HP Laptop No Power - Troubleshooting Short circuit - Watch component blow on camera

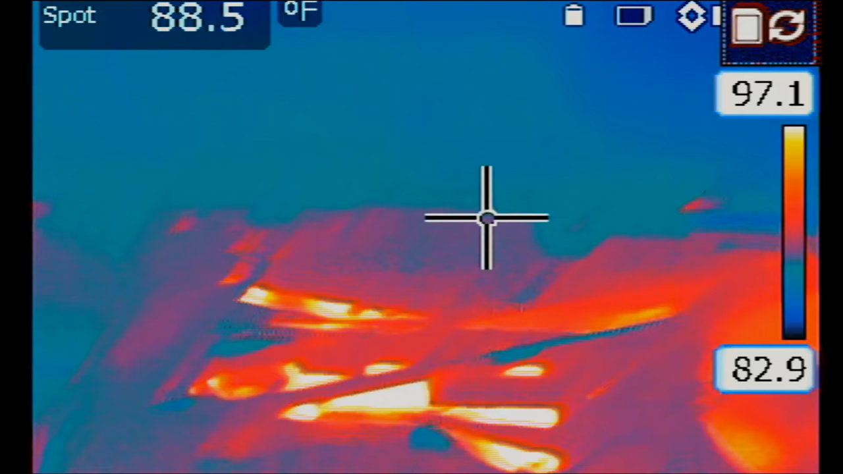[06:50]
On screen: spot 88.5°F
Let's go ahead and inject 1.2 volts at the capacitor that is shorting to ground.
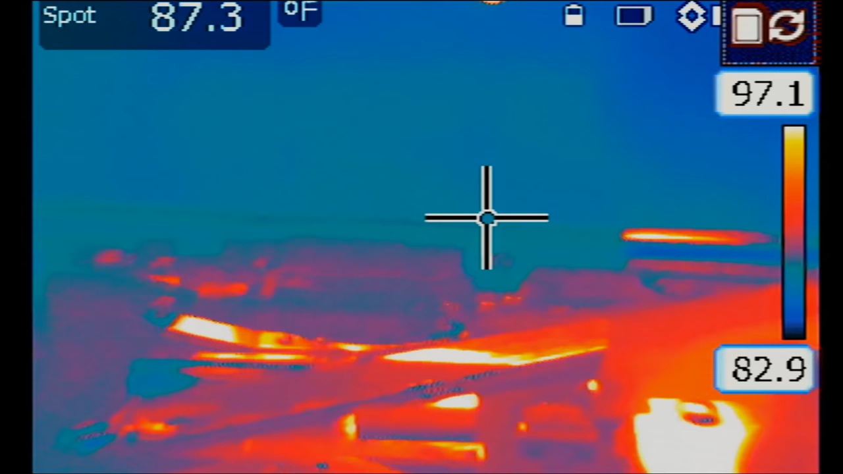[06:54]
On screen: spot 87.3°F
This is getting hot right here.
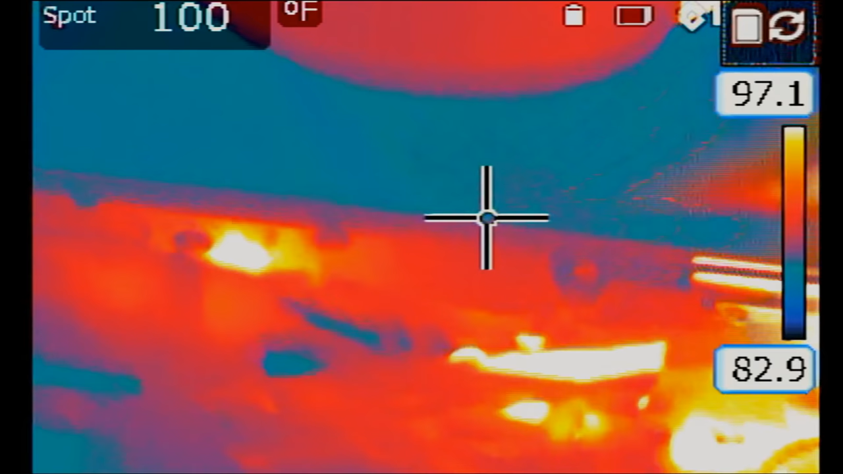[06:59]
On screen: spot 100°F
So short is not coming from the MOSFET that is next to the cap, but rather it's coming from right here.
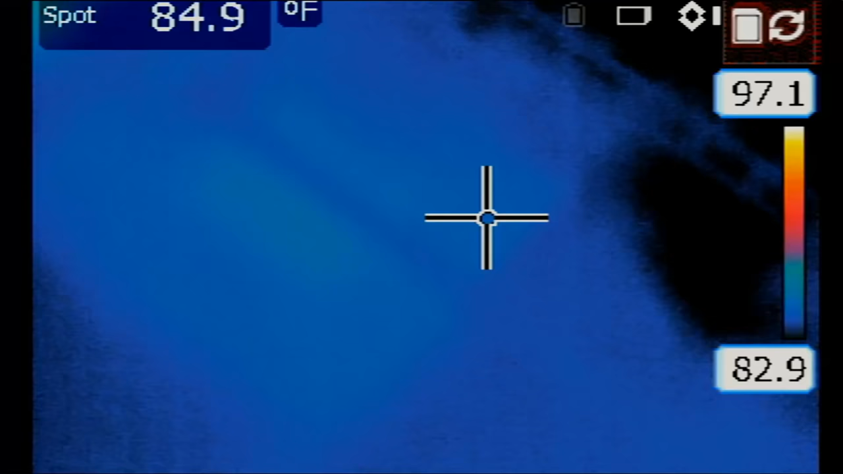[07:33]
On screen: spot 84.9°F
This whole area is getting hot.
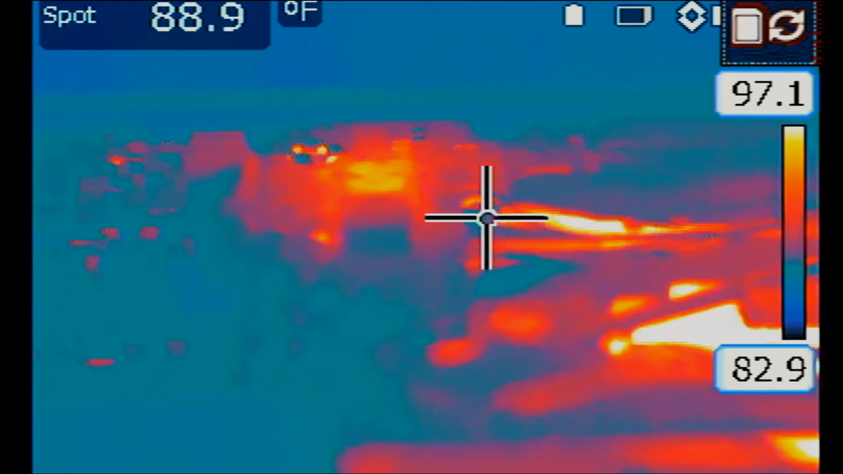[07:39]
On screen: spot 88.9°F
Let me increase temperature boundaries.
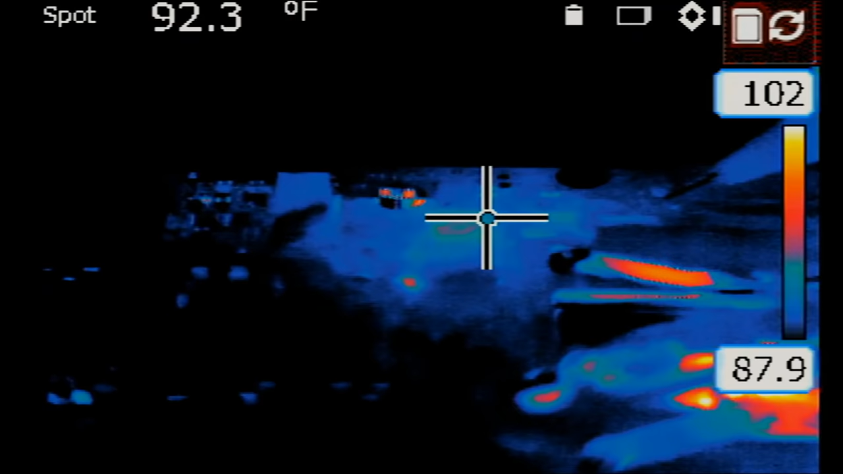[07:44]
On screen: spot 92.3°F
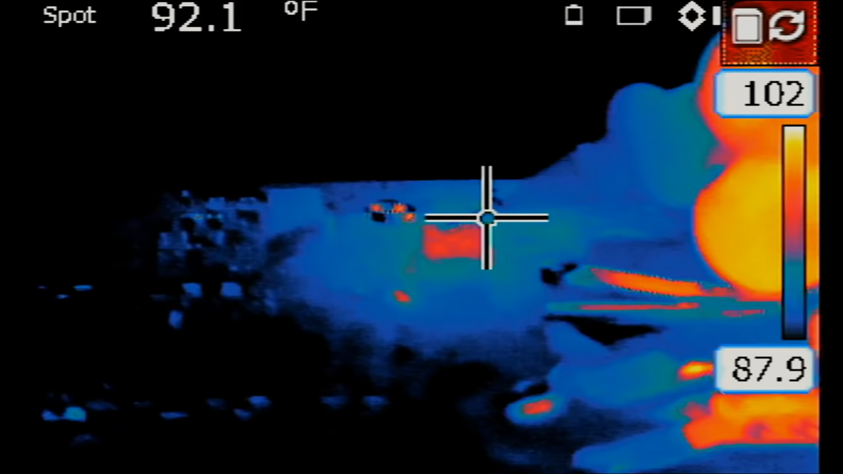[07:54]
On screen: spot 92.1°F
I mean this is the inductor, the coil.
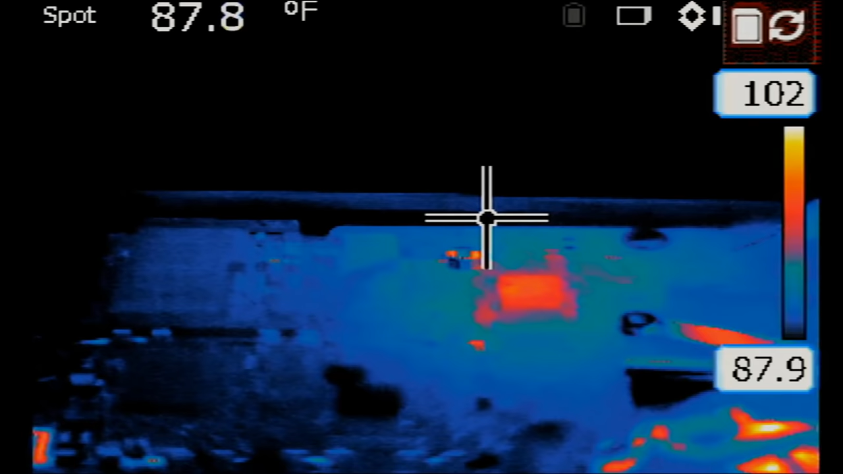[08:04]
On screen: spot 87.8°F
Okay, let me increase the temperature boundaries a bit more.
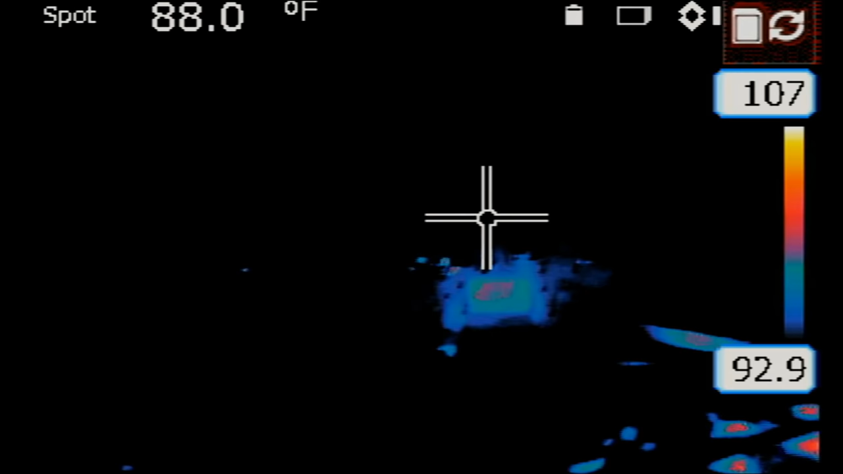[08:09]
On screen: spot 88.0°F
Inject 1.2 volts and see what happens. This whole area is getting hot.
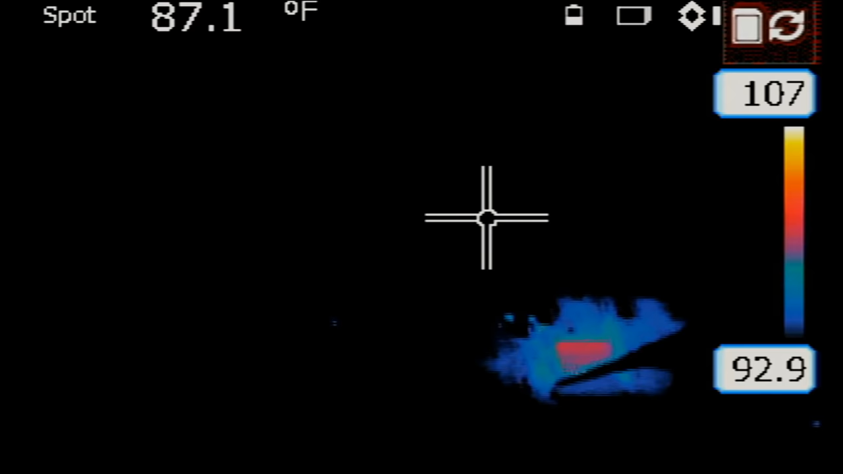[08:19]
On screen: spot 87.1°F
Well, I think what I am going to do is remove that coil just to see if the short is coming from the MOSFETs or if the short is coming from the lower part of the board here.